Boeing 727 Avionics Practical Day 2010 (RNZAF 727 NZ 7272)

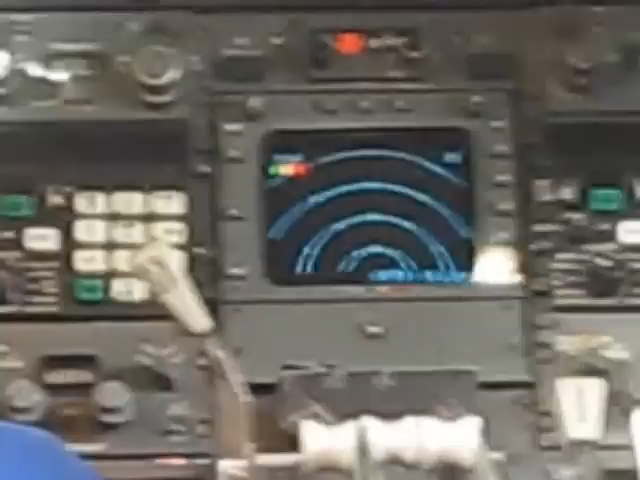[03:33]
Okay, you've got your various ranges there. So, you see the range buttons along the side.
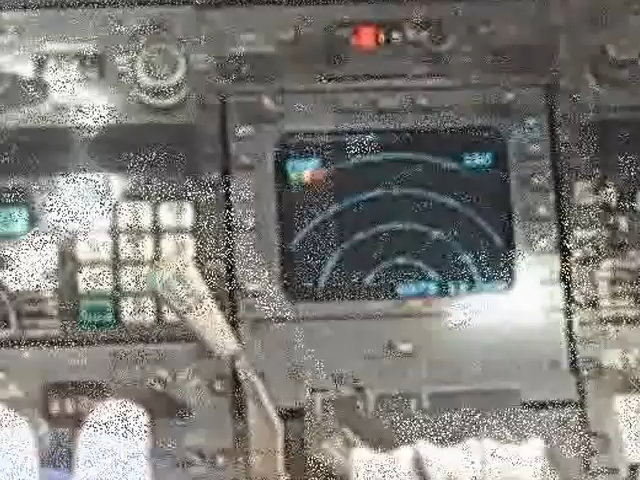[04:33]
So, we'll get to about five degrees. Don't want to go much more than that. Note that the tilt there is the arrow. So, it's saying if they tilt up and it's about seven degrees.
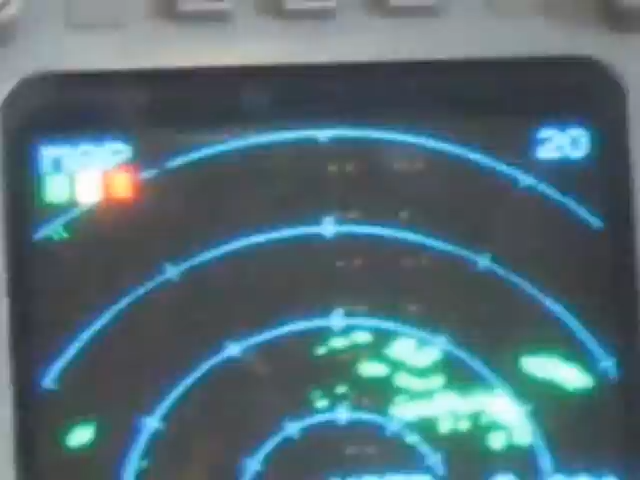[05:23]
You should see a bit of a change. Okay. I'll just go now. I'll just go now. Alright. See what's happened to the display?
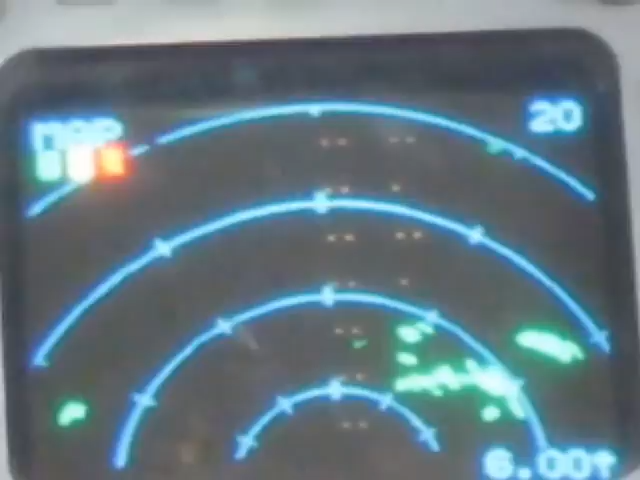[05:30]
The tilt has actually changed.
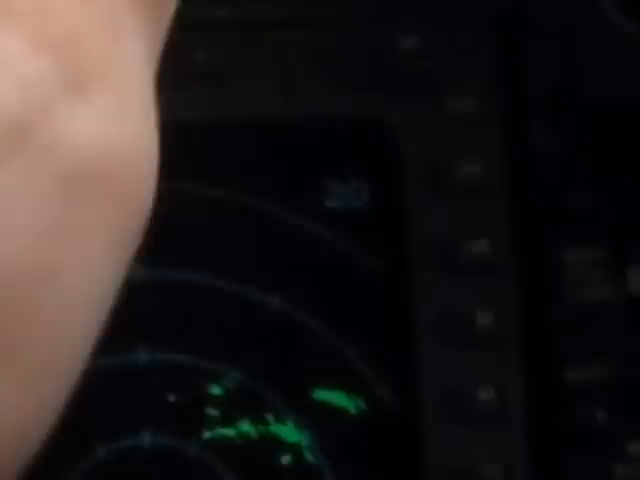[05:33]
Because on unstabilized, it's just reference to the aircraft axis. Now, the aircraft is pointed down quite a lot. So, it's scanning lower.
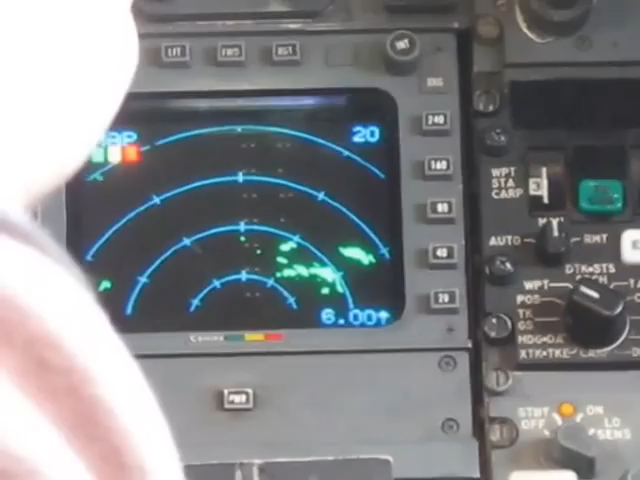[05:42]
As soon as we go to vertical, it is reference to the true horizontal. Horizontal. So, the 18 nautical. So, the 18 nautical. Okay. That's really intense cloud. But it's actually just bouncing off the hills.